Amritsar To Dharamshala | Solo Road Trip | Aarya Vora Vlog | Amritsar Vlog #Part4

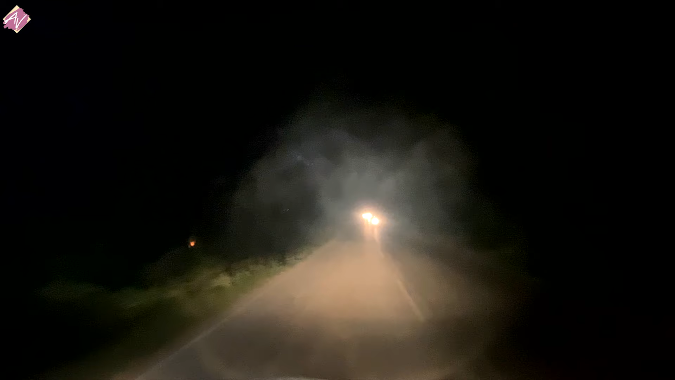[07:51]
there are lights too, and there's a small village in the road, so I'll reach very soon.